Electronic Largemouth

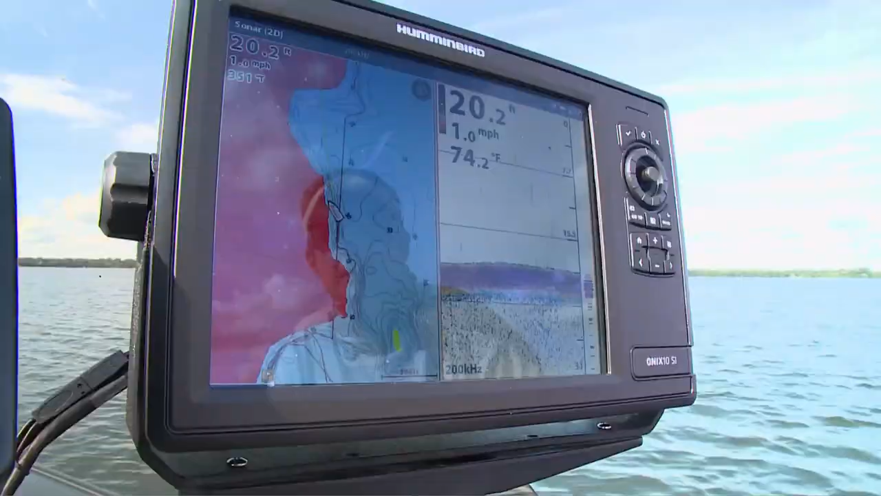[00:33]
On screen: depth 20.2 ft, water 74.2°F, speed 1.0 mph
Today, a dazzling array of angling electronics cut the search time from hours to minutes,
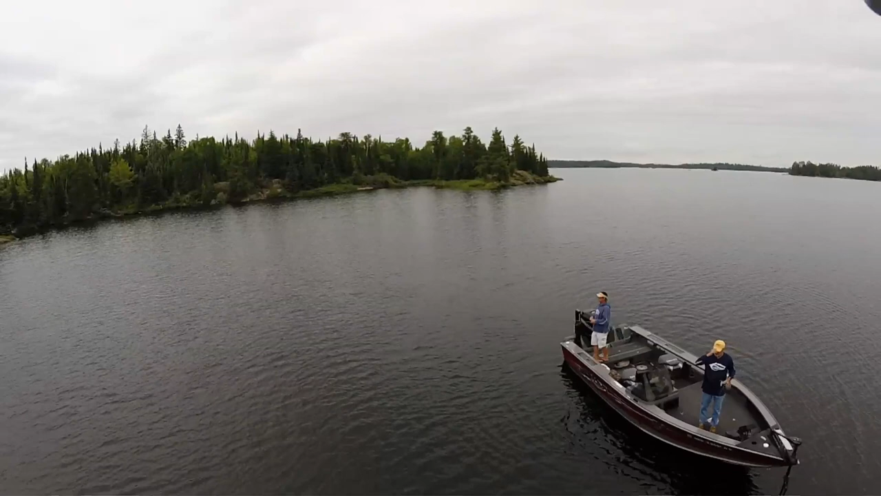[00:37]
allowing you to spend less time hunting for fish and more time fishing for them. On-screen lake maps reveal potential spots and structures.
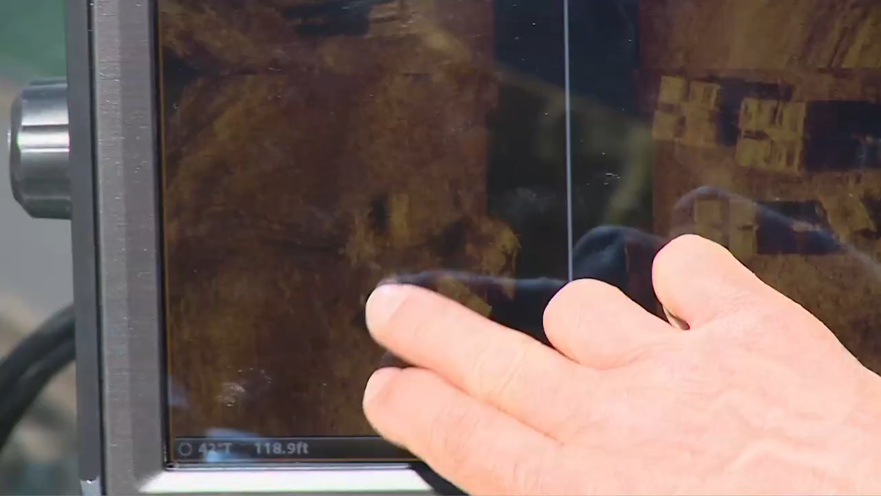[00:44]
A wealth of high-tech functions display not just depth,
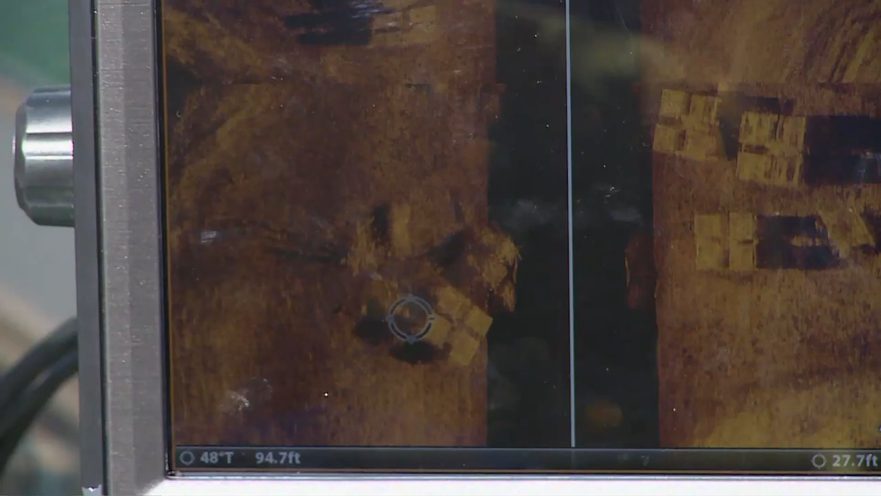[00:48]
but cover, bottom content, and fish position below, to the sides of, and all around the boat.
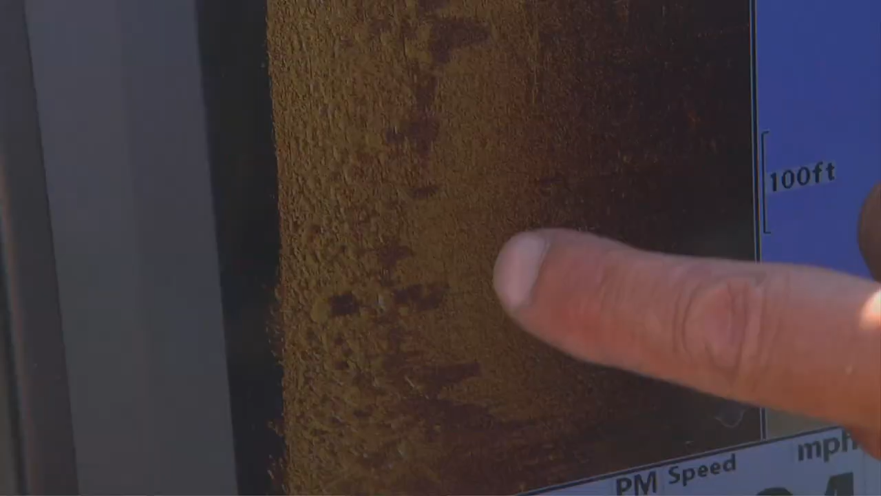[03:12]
So, it's worth your time to do a lot of side imaging to find these types of hard bottom areas.
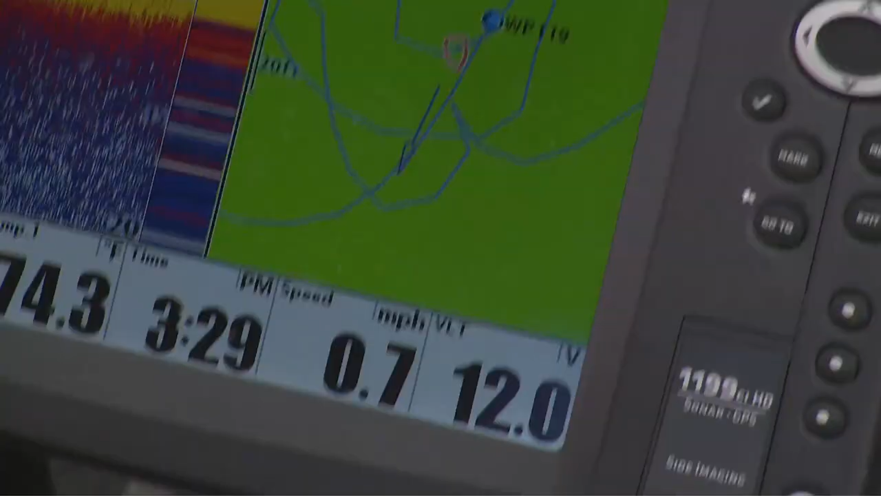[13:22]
But what that number 19 signifies is that there's a small isolated cabbage patch right in this particular area. And that's where these big bass are sitting.
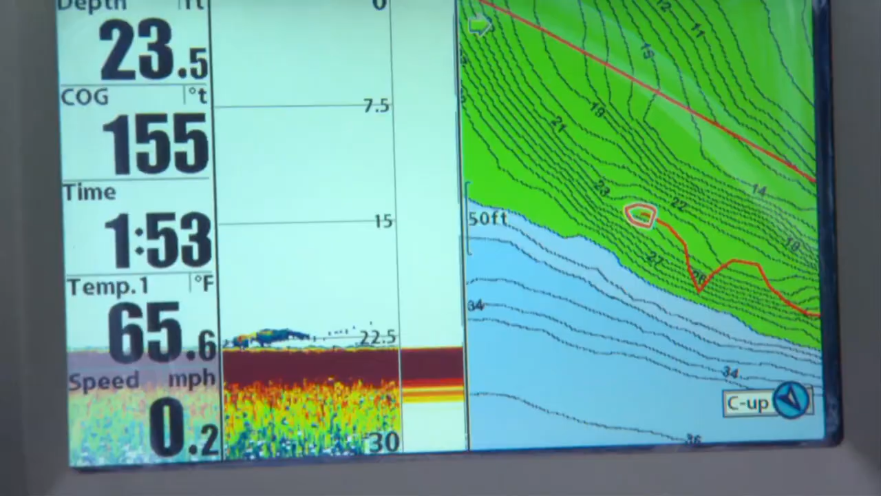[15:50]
On screen: depth 23.5 ft, water 65.6°F, speed 0.2 mph
These allow you to cover water quickly to eliminate unproductive structures and zero in on areas that hold fish.
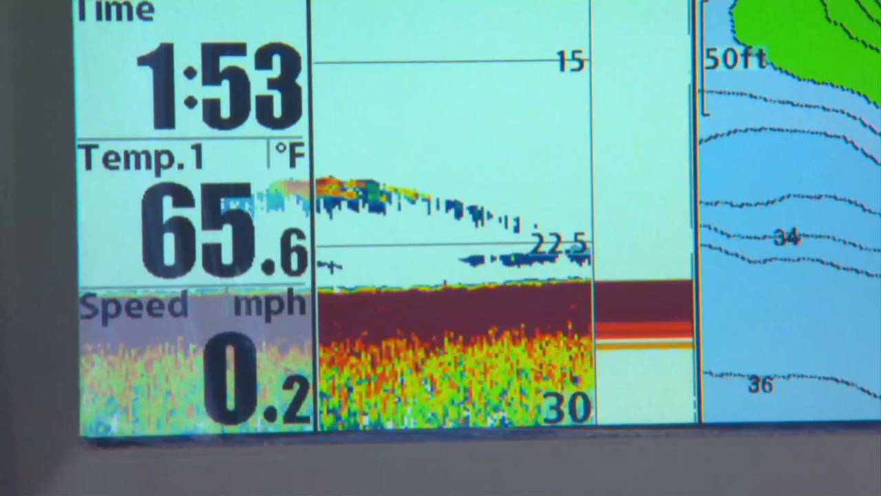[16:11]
On screen: water 65.6°F, speed 0.2 mph
Sonar lets you look beneath the boat, tells you how deep the water is, interpret bottom content and cover, and see fish. On-screen mapping provides instantaneous orientation to your position on the lake and
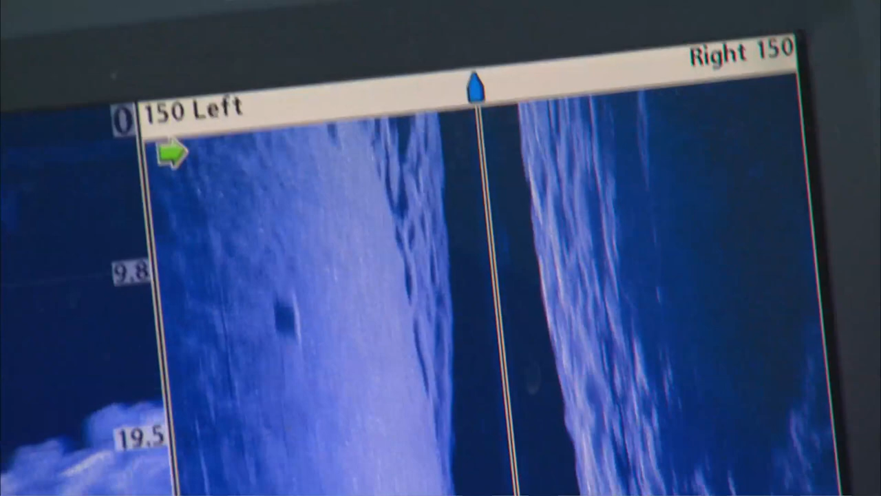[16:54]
which resemble photographic images of what lies beneath or to the sides of the boat.